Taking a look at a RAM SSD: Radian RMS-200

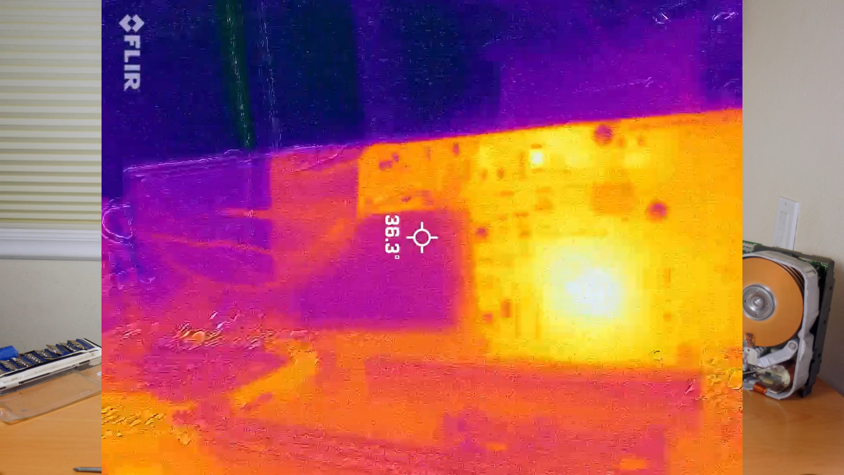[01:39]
And I'm guessing they did this because they wanted to keep these capacitors cooler, because capacitors often have a significant reduction in lifetime when you get them hotter,